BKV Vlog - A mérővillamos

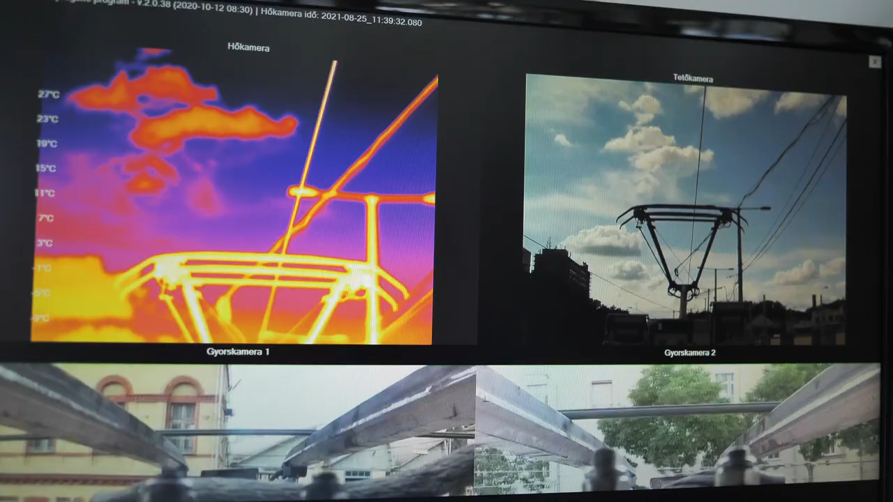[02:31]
A pályahibák helyének beazonosítás a GPS és a jármű útjeladója által szolgáltatott pozíció információ alapján történik.